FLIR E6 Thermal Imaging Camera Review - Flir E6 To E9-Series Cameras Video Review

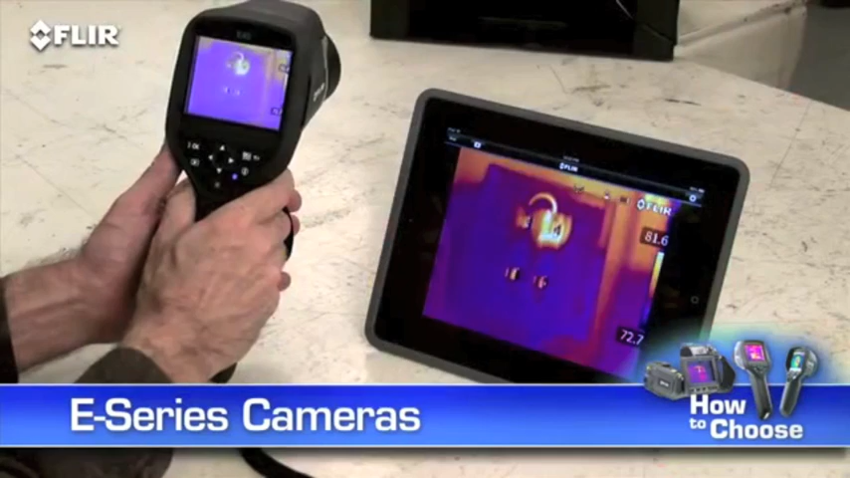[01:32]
E-Series cameras give you room for growth and lots of extra tools to make thermal inspections more effective and efficient. Like a built-in digital camera, this lets you take thermal and visible light images simultaneously,
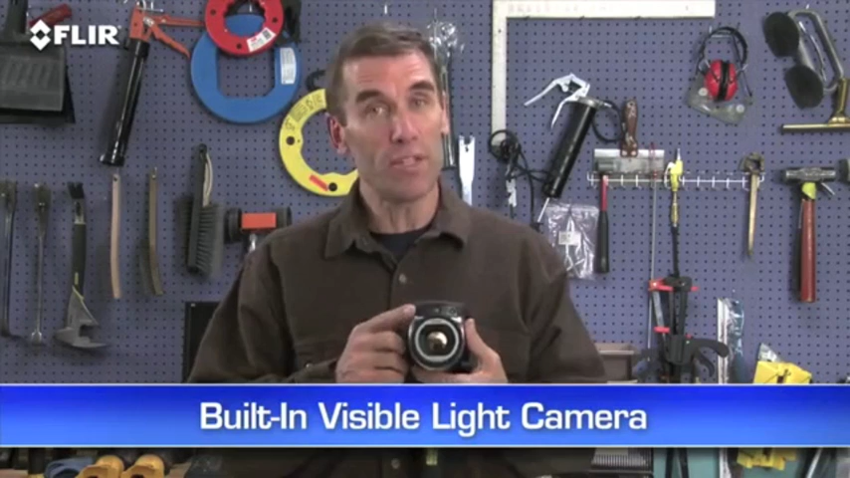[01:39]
so it's easier to show what needs to be fixed and where. Great for reports. There's an onboard LED lamp and laser pointer so you can illuminate and mark targets in the visual picture.
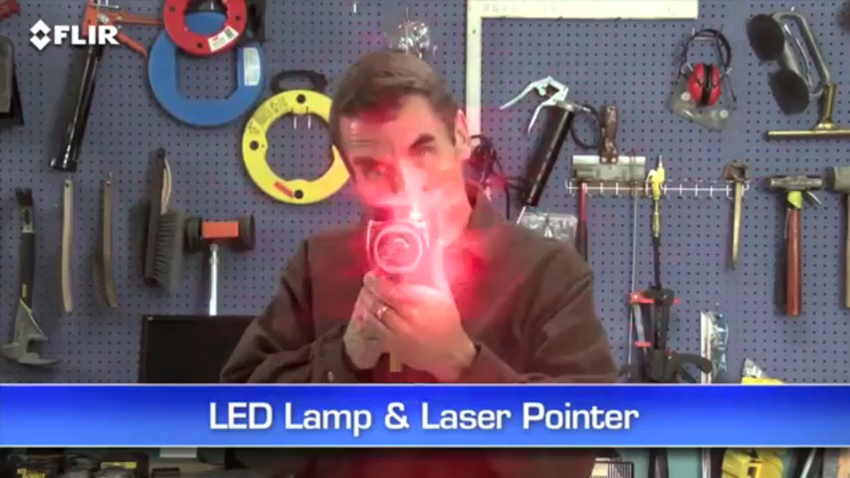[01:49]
And then there's this high-resolution touchscreen. This is really handy.
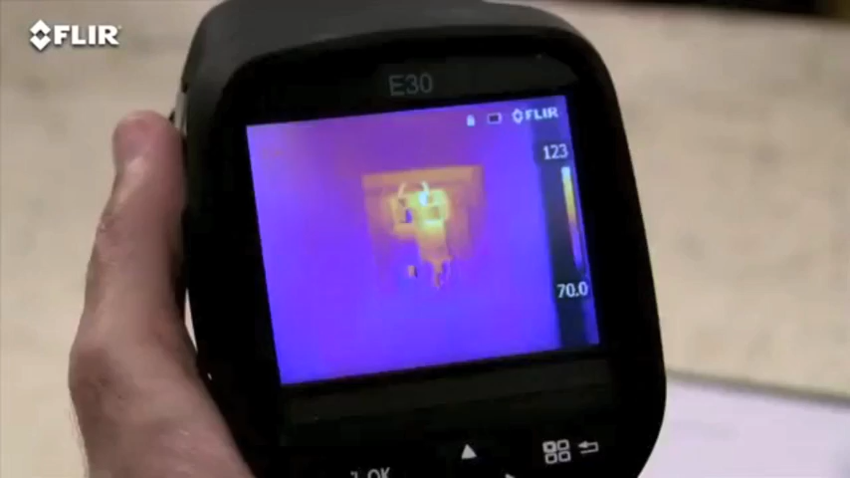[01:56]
Just tap it to bring up the menu and all the E-Series analysis tools,
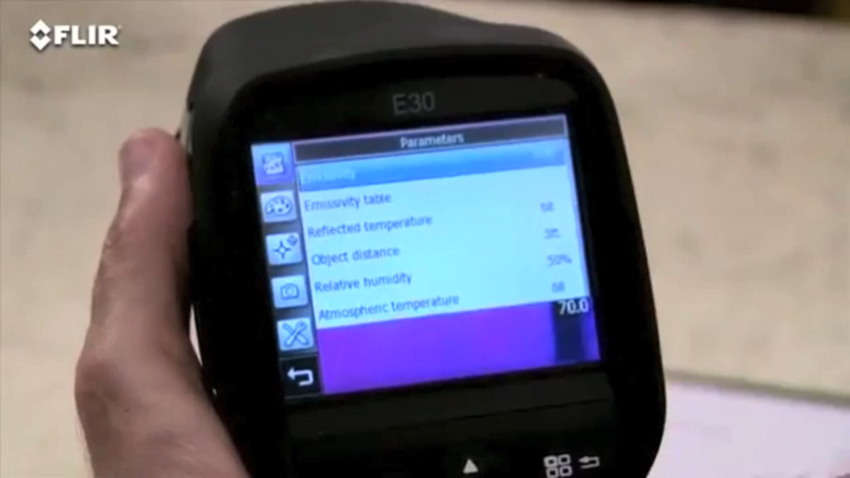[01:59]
like emissivity and other parameters to make sure you're detecting right.
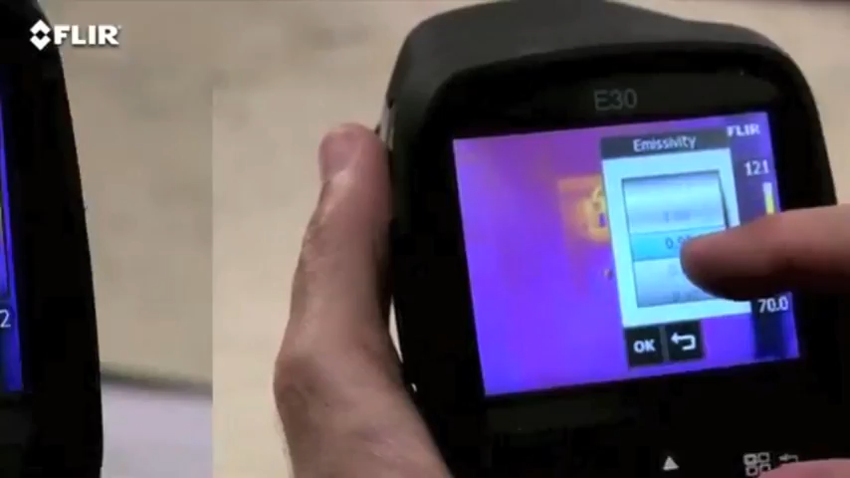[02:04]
Plenty of color palette choices for the best definition.
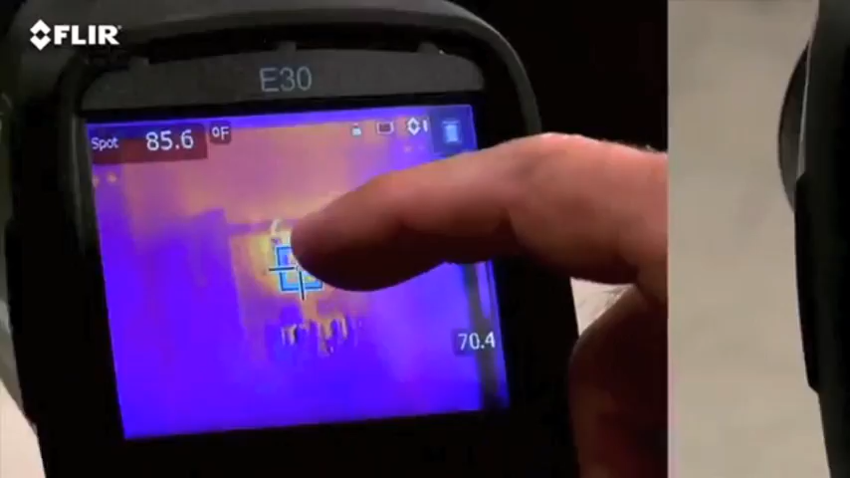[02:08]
On screen: spot 85.6°F
A movable spot meter, area box, and so on.
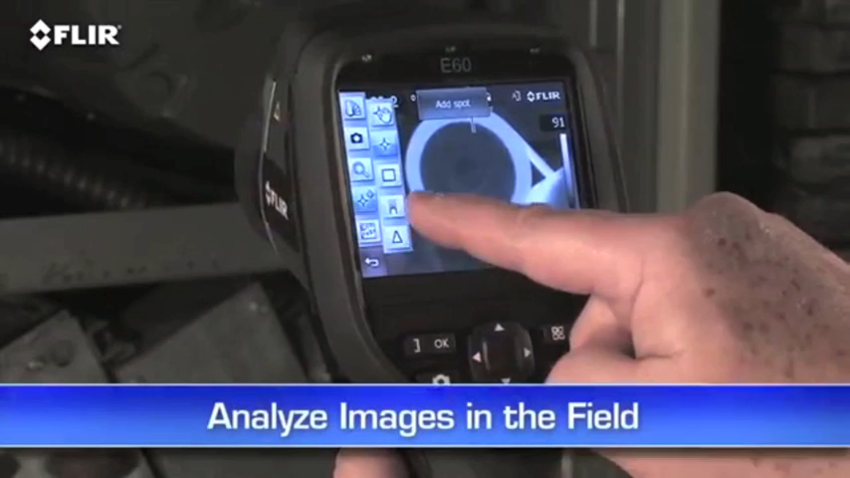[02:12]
This lets you analyze any spot in the image right in the field. By the way, if you're wearing work gloves, you can use these big buttons instead. Manual focus is another thing that's different about the E-Series.
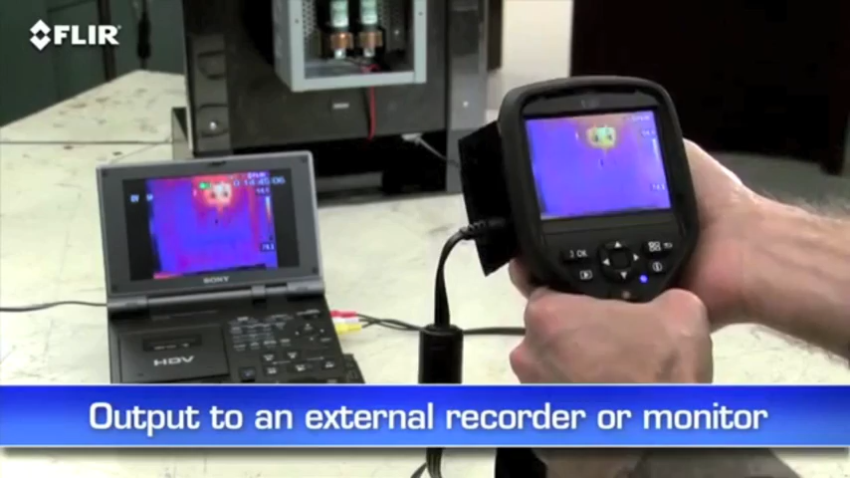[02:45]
The E30, which is the lowest-priced E-Series camera, comes with all of these features.
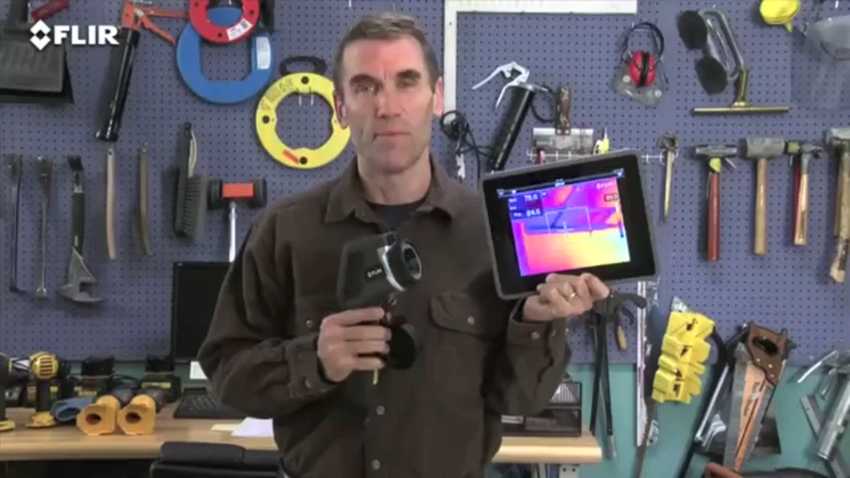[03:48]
Very practical around the plant. Safer, too, in hazardous areas.
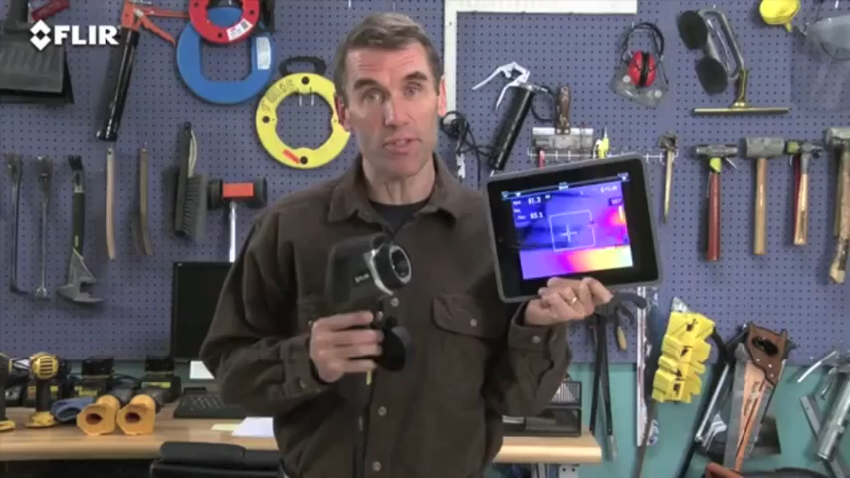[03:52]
The app also lets you import stored radiometric JPEGs from the camera,
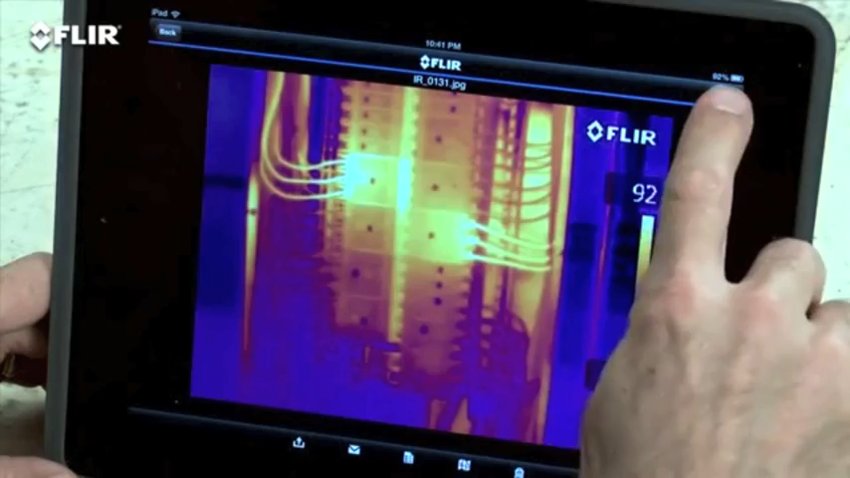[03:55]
edit them to adjust levels, change the look, add tools, whatever you need to tune and analyze the images.
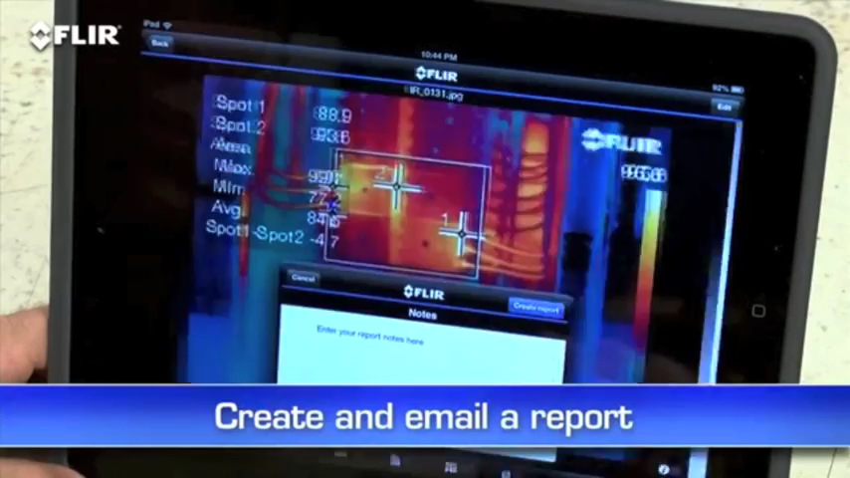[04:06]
This is huge when you need to share findings with decision makers and repair teams right away because you don't always have time to head back to the office.
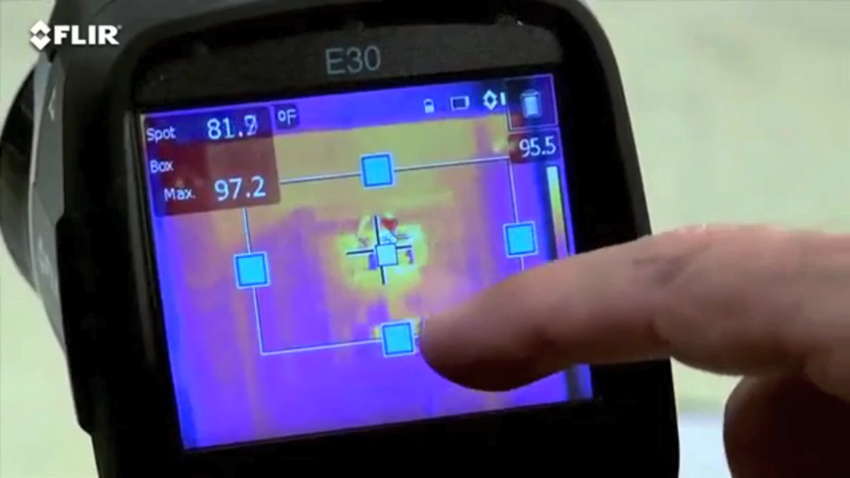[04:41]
On screen: max 97.2°F
Plus, you get picture-in-picture, another good way to reference the location of problems. Now, if you want all this, but you need more than double the thermal resolution and even higher sensitivity, then the E50 is a better fit.